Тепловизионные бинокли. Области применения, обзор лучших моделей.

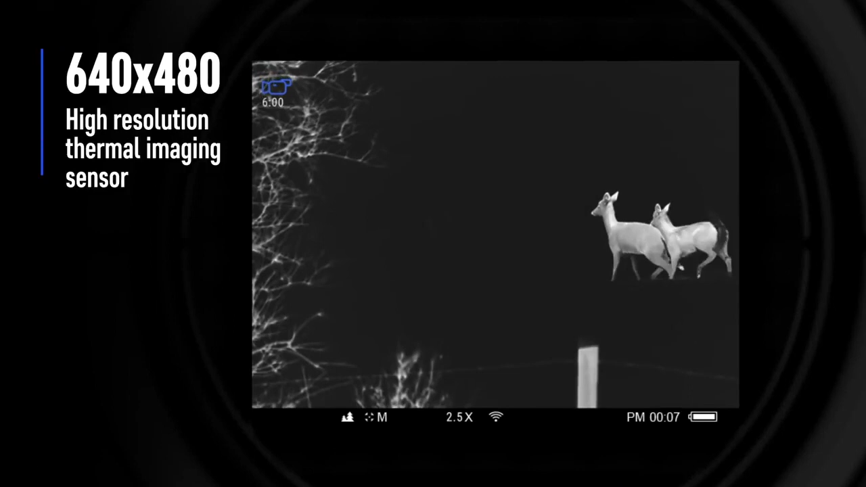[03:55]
Все бинокли серии работают на базе матрицы с разрешением 640 на 480 пикселей.
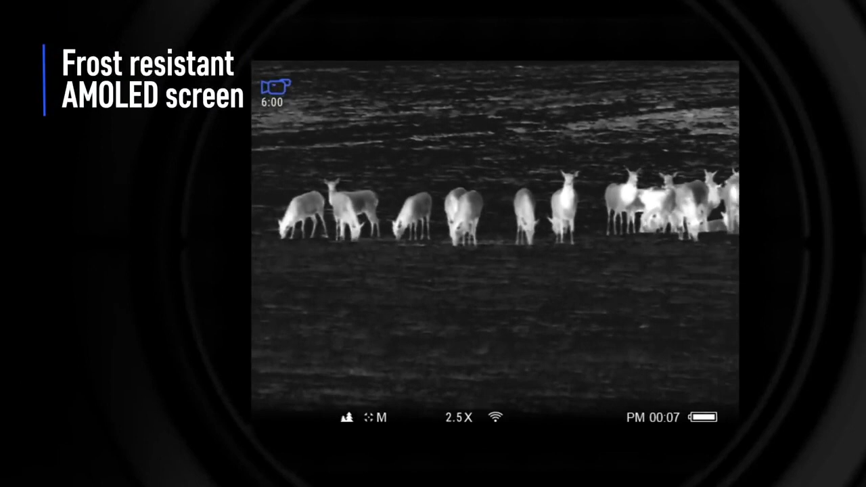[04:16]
Бинокли Пульсар Акалейт предназначены для наблюдения за тепловыми целями на дистанции до 1800 метров.
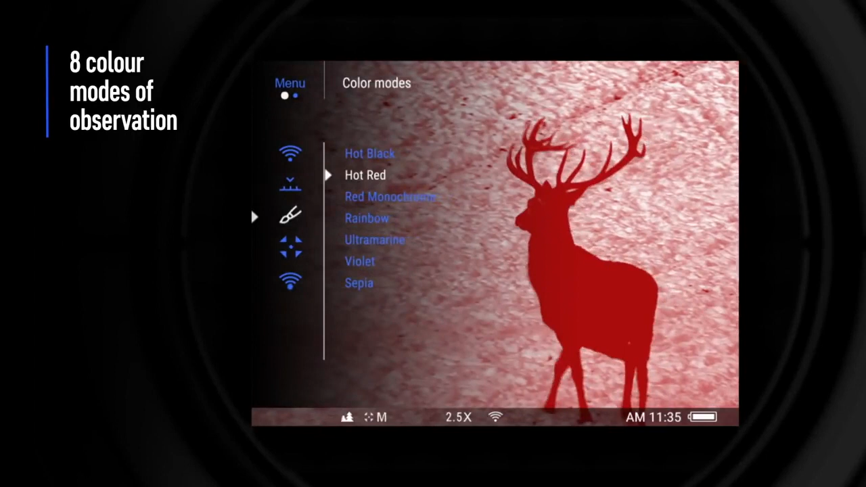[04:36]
встроенный видеорекордер, стадиометрический дальномер и многое другое.
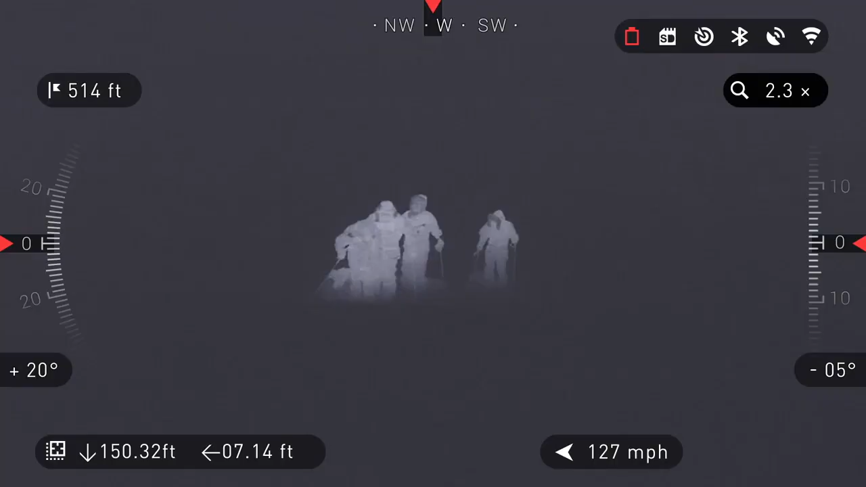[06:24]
По сути, это наблюдательный компьютер с мощным ядром Obsidian,
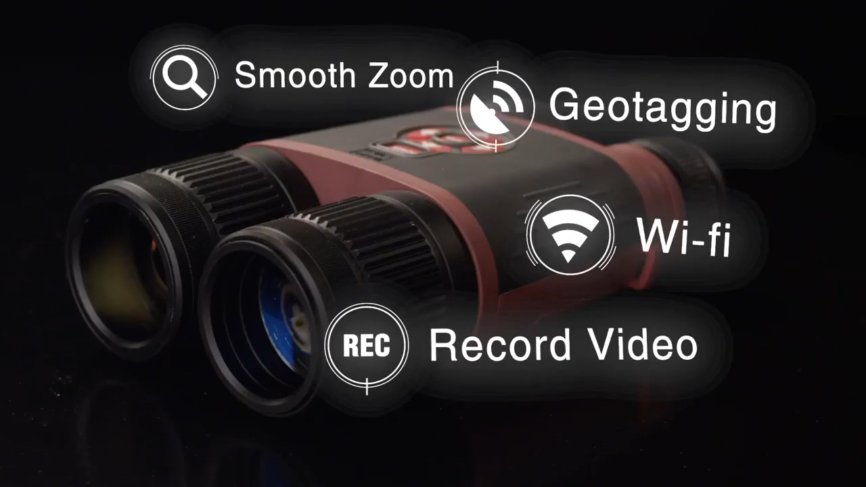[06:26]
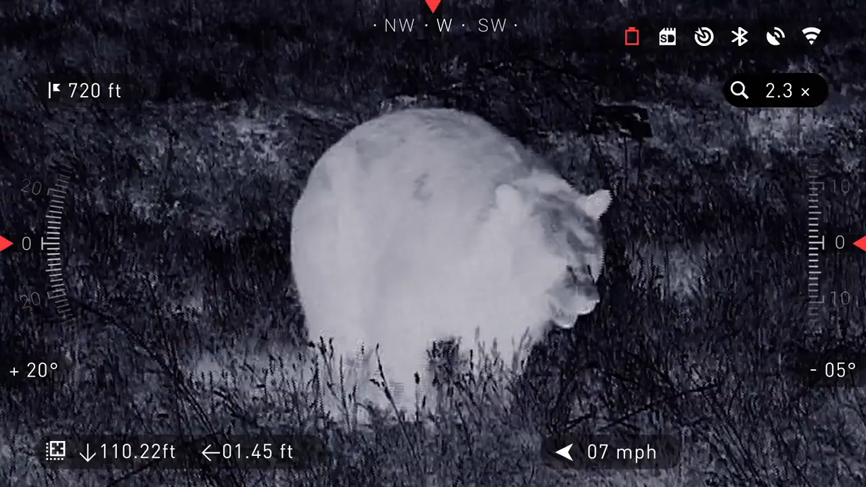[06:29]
которое позволяет ему производить огромное количество